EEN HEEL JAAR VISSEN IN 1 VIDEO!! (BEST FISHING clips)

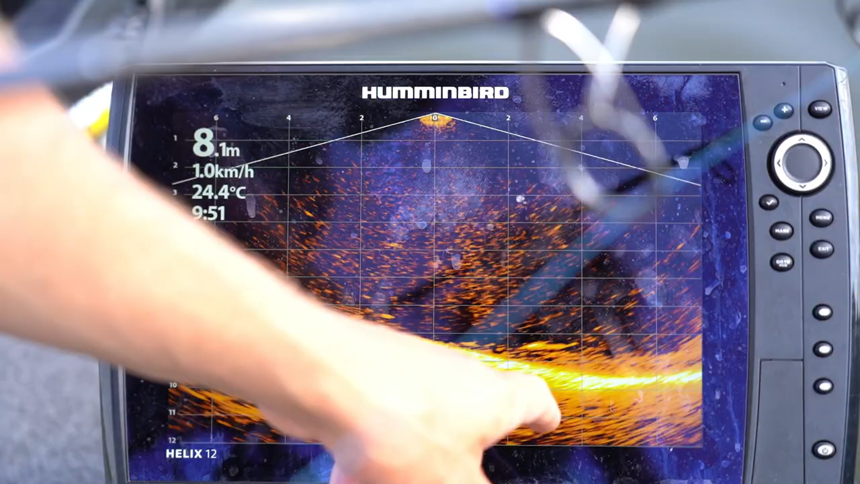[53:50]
On screen: depth 8.1 m, water 24.4°C, speed 1.0 km/h
Kijk, dit is dus een vis. Deze hier zwemmen. Hier zie je nog een. Net boven de bodem. Dit zijn grote vissen. Gast.